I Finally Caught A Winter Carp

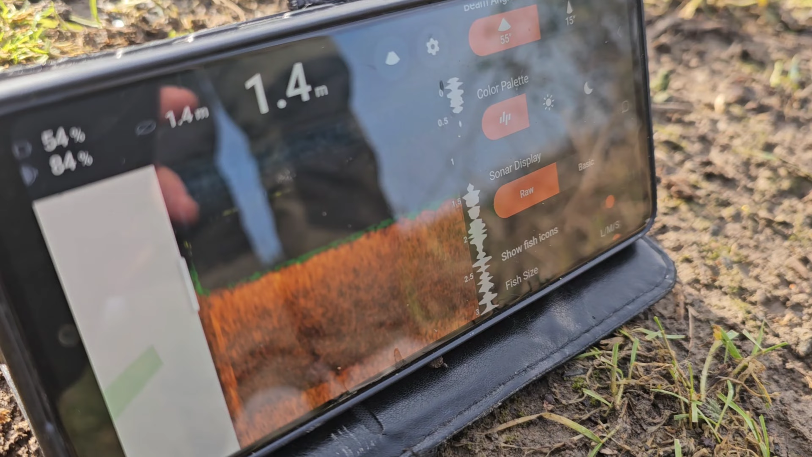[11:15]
On screen: depth 1.4 m
Well that's a lie. There's one fish. We saw one fish in the whole entire lake. So change of plans. We are moving to Sumners.